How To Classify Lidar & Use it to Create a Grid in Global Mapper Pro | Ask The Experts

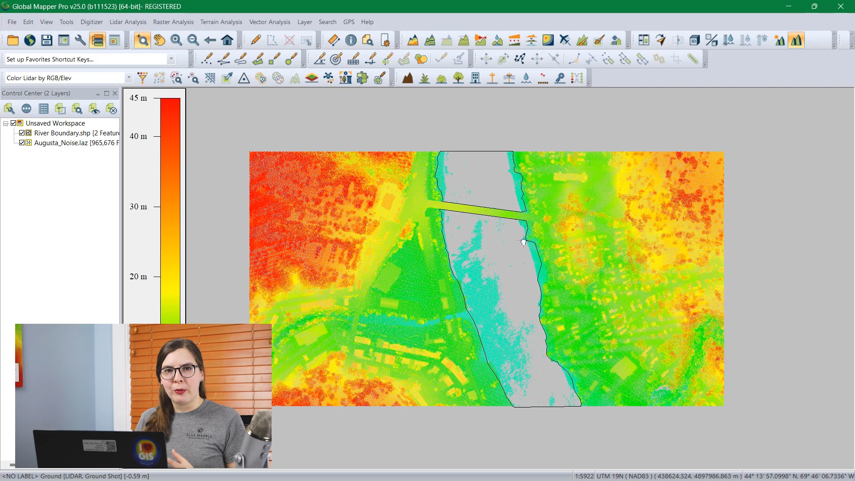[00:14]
To classify the point cloud I'm going to open the automatic classification tool. This tool is new in version 25 in that it includes all of the point cloud analysis tools including
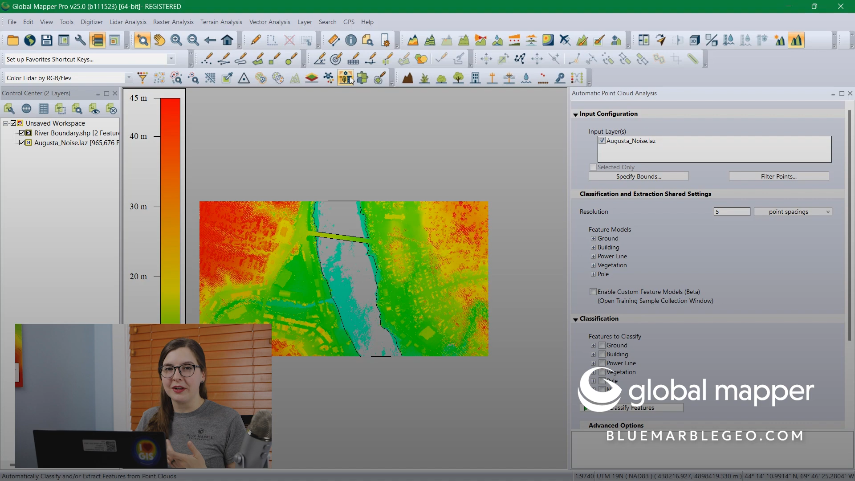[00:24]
classification and segmentation and all of their settings therein. They're all nicely packaged in one little window. So let's look at what this includes. Just a quick tour. So first is input configuration and this is where you get to specify which layers you'd work on and how you'd like to filter them based on bounds or any type of LiDAR attributes. And the next section is one you may not have to mess with very much, the classification and extraction shared settings. These are the settings that we found as we look through our tools repeated through multiple tools, through classification, through vector extraction.
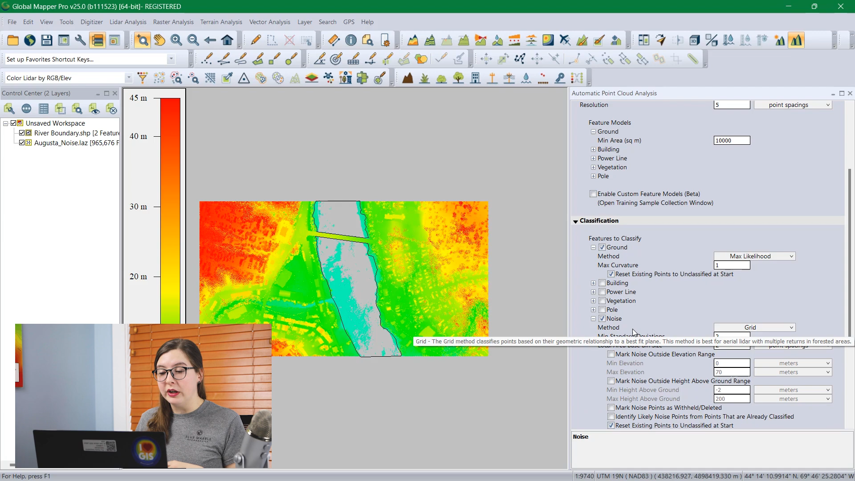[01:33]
And you can choose these settings to tailor them to tell GlobalMapper kind of what structures and what patterns to expect in your point cloud. You can check as many boxes at once as you want to run. I usually recommend starting with ground and noise points first because these are the basis for all the other classifications after that. So you want to make sure that these are nice and solidly done. I'm going to check these two boxes and hit classify feature.
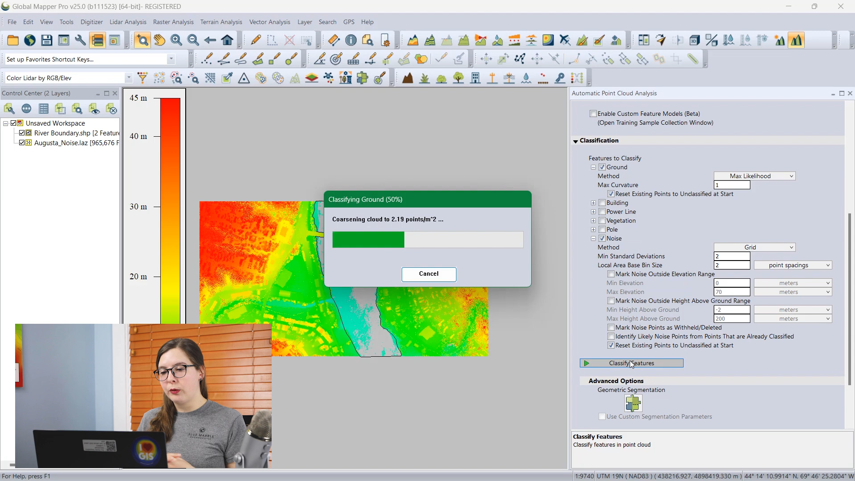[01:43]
GlobalMapper is going to go through and classify all the ground and noise points. It is finished processing, so to see the classified points, I'm going to change the color LiDAR option to color by classification.
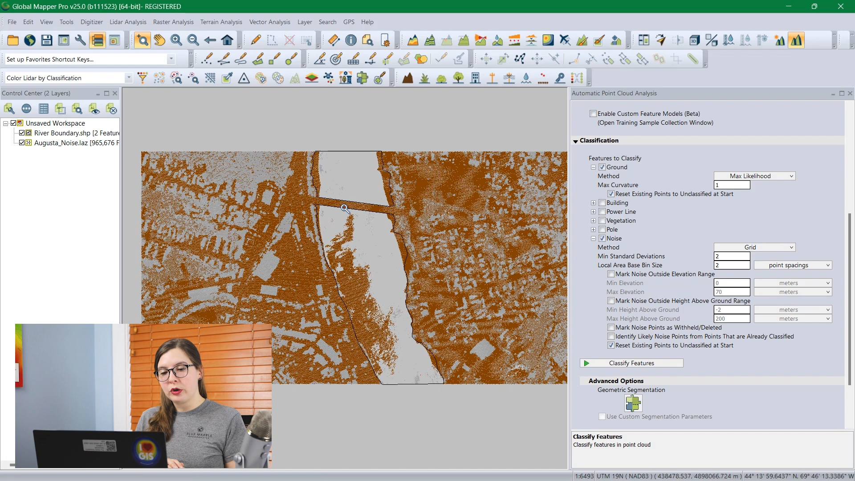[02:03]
Because we want to create a digital terrain model, we just want to look at the ground points and then a surface model which also includes the buildings and vegetation. I'm going to go ahead and classify the buildings and vegetation as well. Same process.
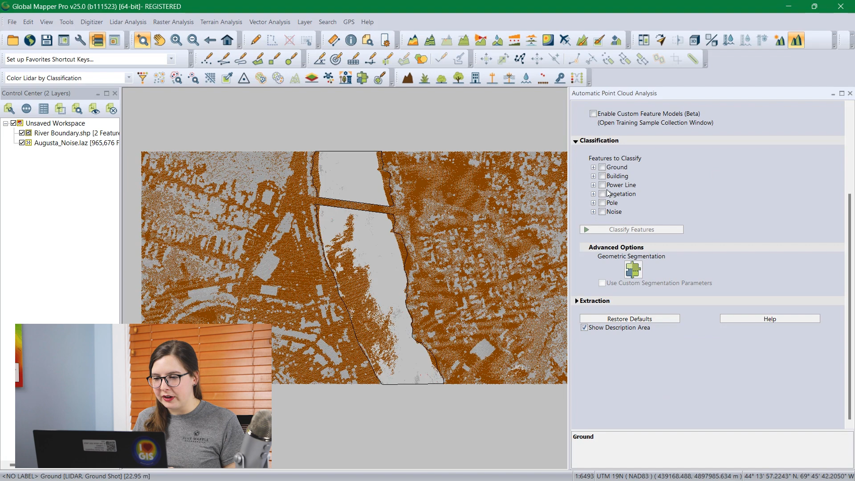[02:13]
I'll check the option for building, we'll check the option for vegetation. If you have any questions about these settings, they can be found in the help menu or in the knowledge bank.
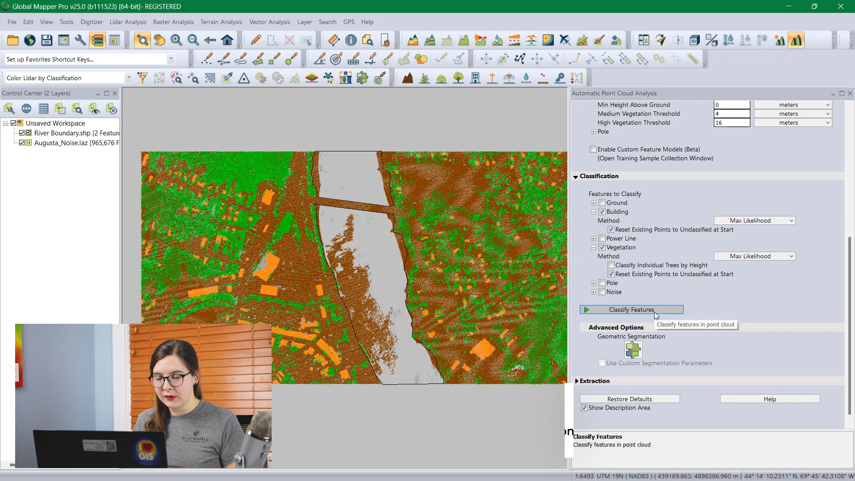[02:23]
And that is classified. All of our building points is orange and our vegetation is green. Now we're ready to look at grid classification methods. There are multiple methods that can be done but they're all run through the same tool.
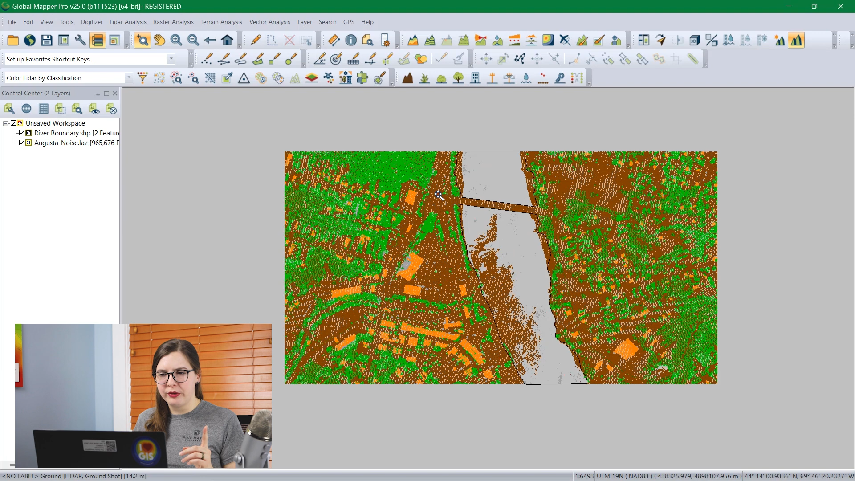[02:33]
That is this create elevation grid kind of stripy rainbow mountain tool up here at the top.
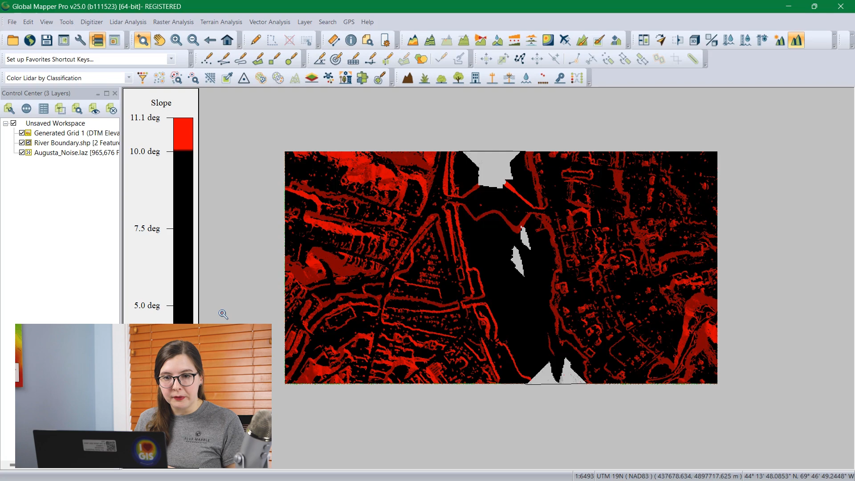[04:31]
You'll want to change the shader to Atlas shader if it isn't already there by default. And we can see in this new grid that the buildings have been interpolated through.
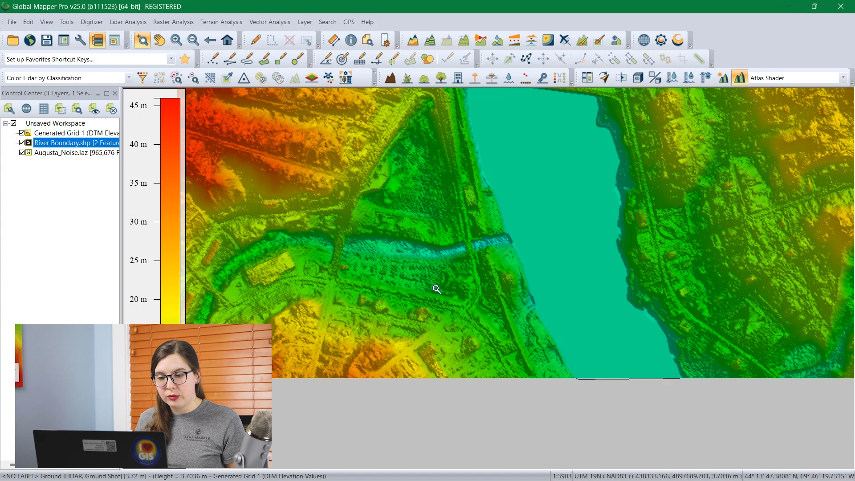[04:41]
We can't see where the buildings were, but we can see the ground underneath it as it interpolated from side to side. And we can also see that the river here is one solid smooth elevation surface.
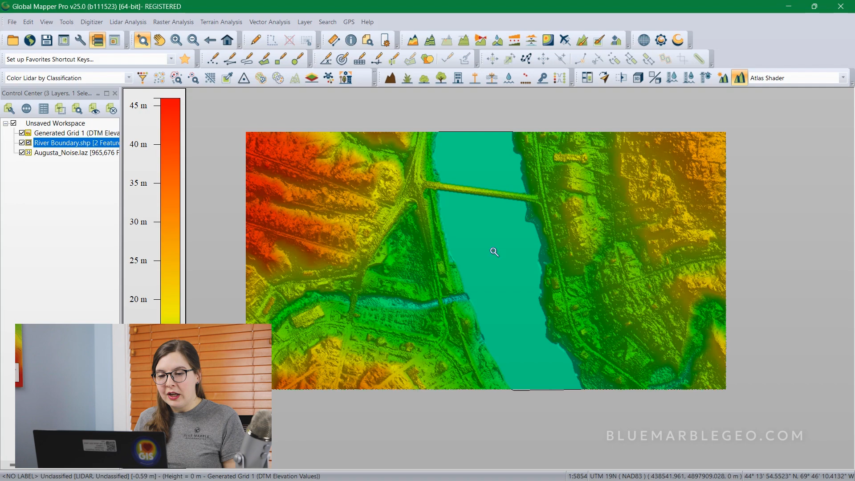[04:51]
Now if we wanted to create a grid that also includes the buildings, we can do that by creating a digital surface model.
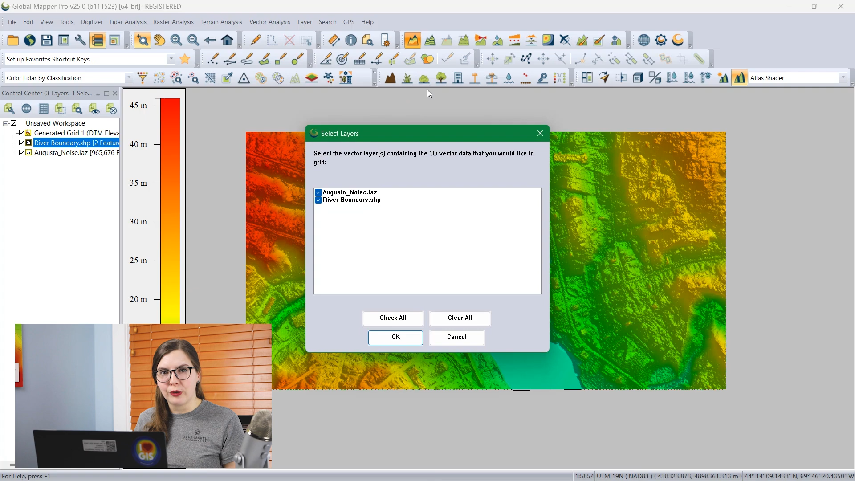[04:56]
It's a very similar workflow, but we'll choose the grid method instead of DTM.